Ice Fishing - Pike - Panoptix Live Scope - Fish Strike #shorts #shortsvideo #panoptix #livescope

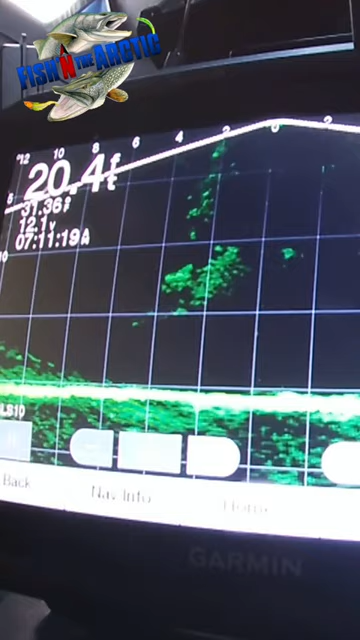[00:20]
On screen: depth 20.4 ft
Got him. Oh, I saw him swim under the hole.